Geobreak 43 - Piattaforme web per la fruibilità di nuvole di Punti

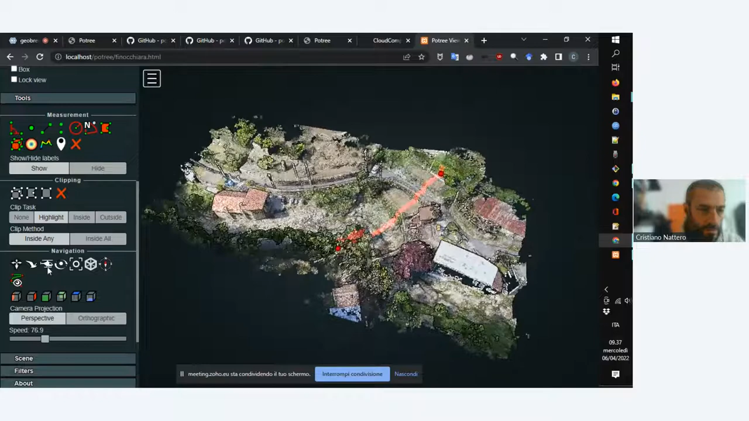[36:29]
C'è qui nei controlli della scena Show 2D Profile. Ok, quindi questo è il profilo qua sotto che abbiamo selezionato. E vedete che quando io muovo il cursore sul profilo, nella parte alta dello schermo compare un pallino che si sposta lungo la curva, quindi ci dice esattamente il punto dove si trova.
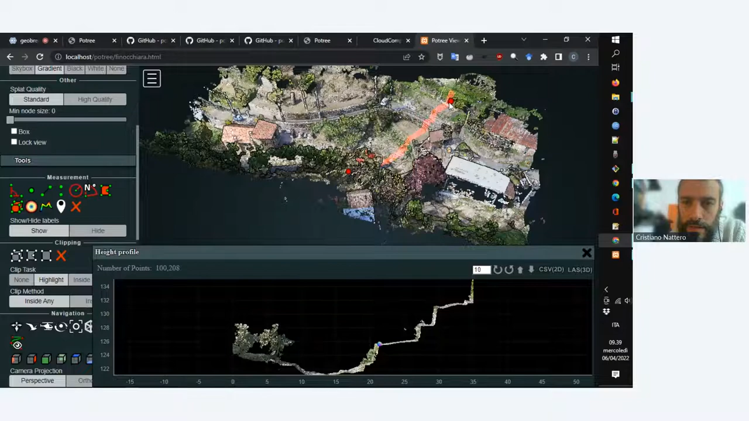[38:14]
E poi c'è questa cosa carina che la sezione non deve essere per forza soltanto fra due punti, quindi con la spezzata che segue il profilo, ma può essere fra N punti, quindi possiamo farla andare dove vogliamo.
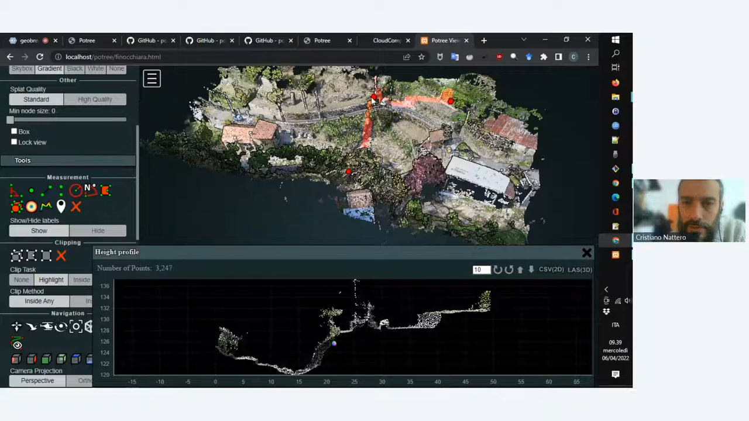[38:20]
Passare di qua. Passare di qua e lui la traccia comunque. Un po' perché mi sembra che. Potremmo aver voglia di seguire la strada e quindi farci Per esempio. scartare il profilo stradale, ma probabilmente
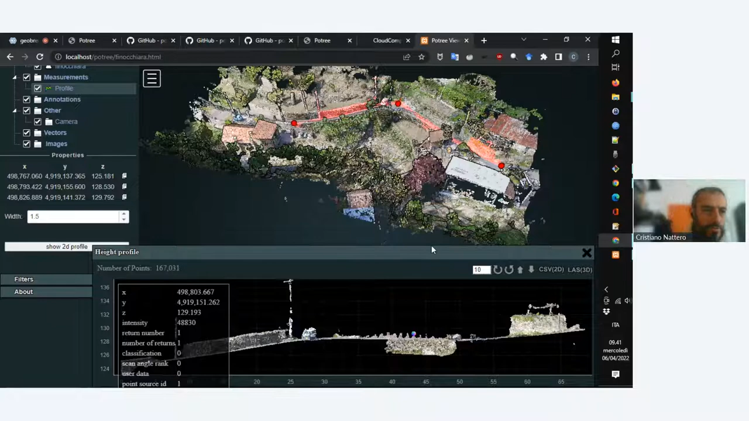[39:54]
caricando l'HTML risultante in qualunque hosting. Esattamente, esattamente. Adesso, cioè, per comodità e anche per non svelare Così gli hosting che usiamo preferivo farlo in locale, ma davvero?
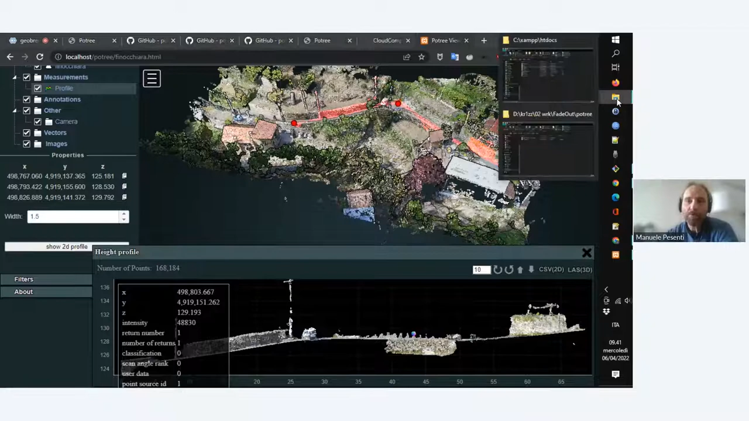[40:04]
Quello che si può fare eventualmente, nel senso, questa è un'interfaccia completa e sono gli strumenti disponibili di default e anche per una questione di
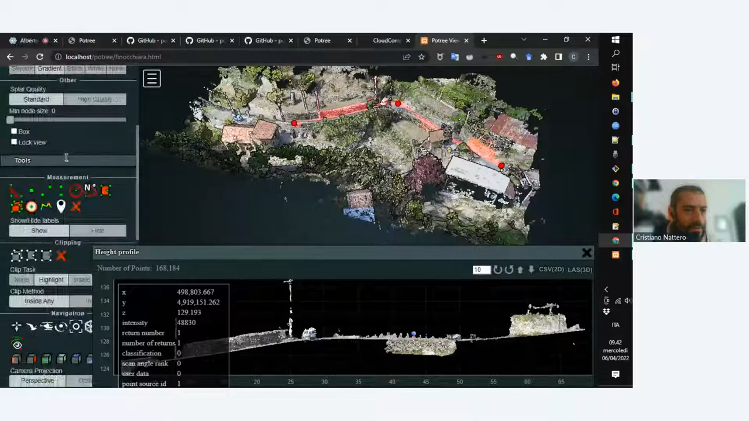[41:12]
Tutte queste navigazioni le vogliamo lasciare? Il clipping è un po' bizantino, le vogliamo lasciare?
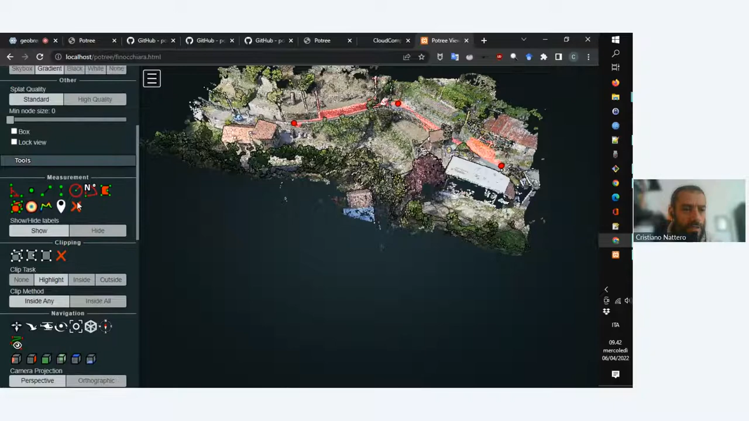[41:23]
Beh, si può lavorare. In questo caso potrei deve anche farsi bello, insomma, quindi mostra quello che Sì, esatto.
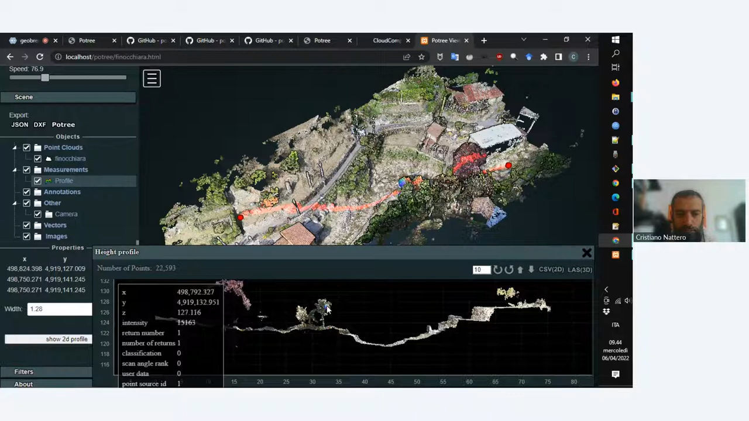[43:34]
E se la vede qua, basta. Poi se mette il cursore qui, segue il profilo. Qui siamo in cima all'alberello. Porta. Vediamo prima se riesco a metterlo più in alto. Qui in cima all'alberello vedete che nel riquadro qui a sinistra ci dà le informazioni su quel punto esatto che stiamo guardando.
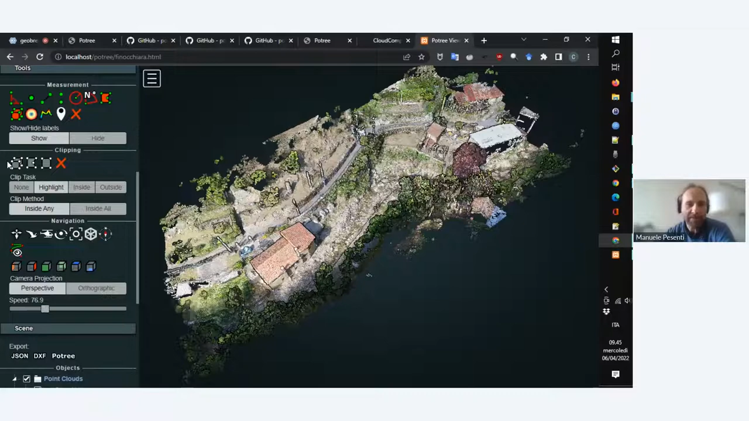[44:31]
Sì, no, perfetto, vai, perché insomma, io stavo cercando una sorta di finale per parlare. Se abbiamo ancora un minuto, vi faccio vedere il clipping. Di nuovo, disegniamo un volume.
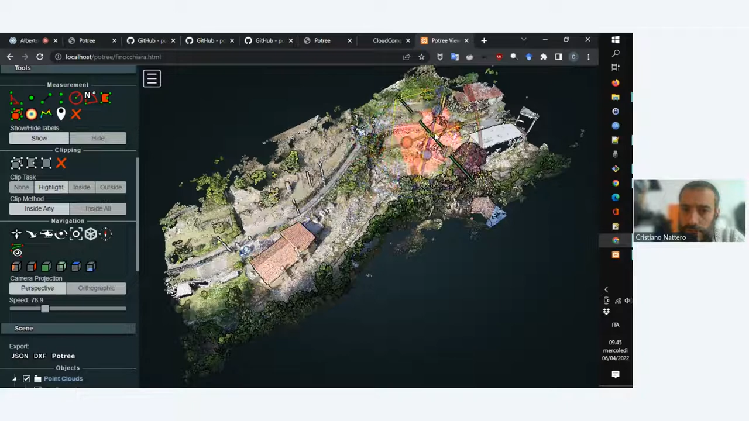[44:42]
Selezioniamo stavolta questo pollaio qua, non lo so, questa casetta. Solito controllo. Ok, questo è il volume che ci interessa. Lo sto ruotando, ma non era questa la mia intenzione. Eccoli.
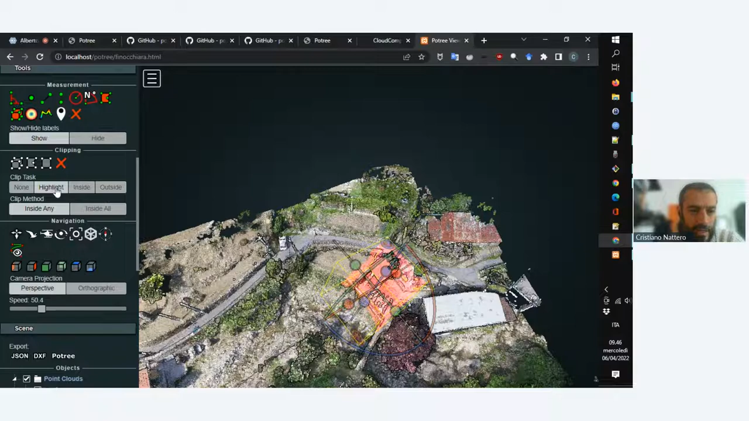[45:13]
Dopodiché gli diciamo, highlight, adesso sta evidenziando la parte interna al cubo che abbiamo disegnato, altrimenti gli diciamo, mostra solo la parte interna.
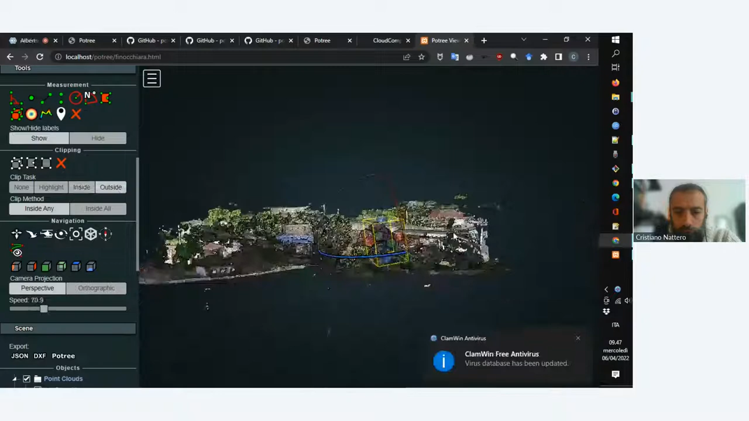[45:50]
Guarda un po' come diventerebbe bello. Sì. Vabbè, così è una funzionalità carina. Possiamo vedere altre cose, possiamo vedere la vista in pianta.
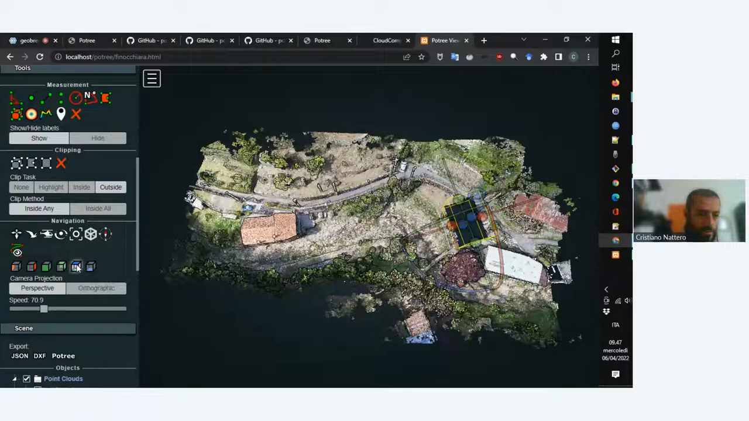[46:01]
Lo raddrizza lui, lo mette qua.
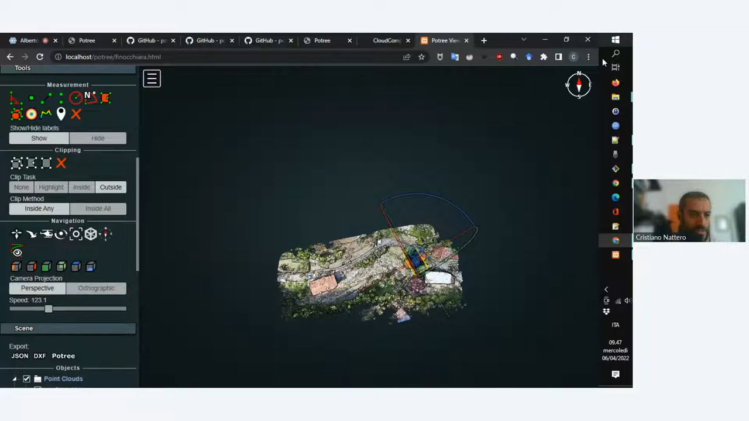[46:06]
Possiamo mettere la bussola, così se noi lo giriamo e non è più allineato, gli diciamo rimetti la nord. E